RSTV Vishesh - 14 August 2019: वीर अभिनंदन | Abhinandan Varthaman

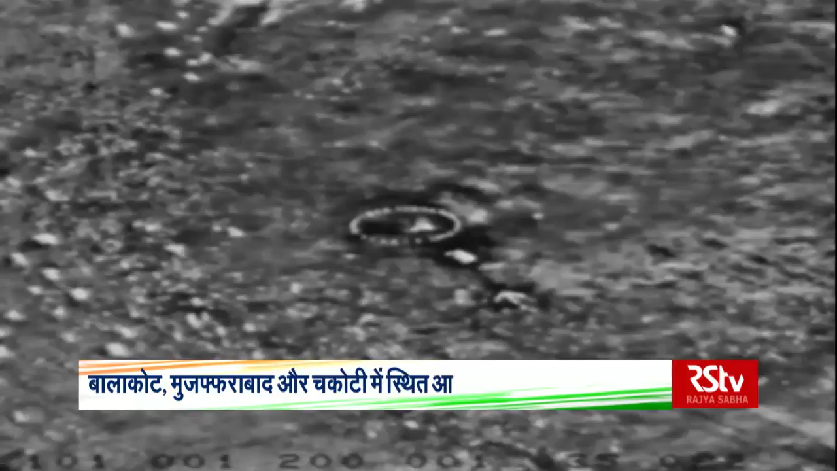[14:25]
के जाबा सैनिकों ने भारत्य वायू सेना ने 26 फरवरी को
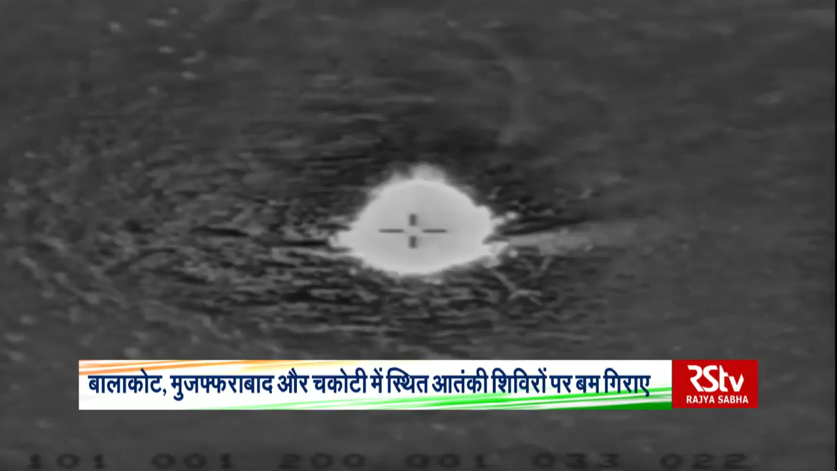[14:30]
तड़के सीमा पार पाकिस्तान के खैबर पक्तुनख्वा प्रांत के बाला कोट स्थित आतंकी गुट जैशे मुहम्मद के सबसे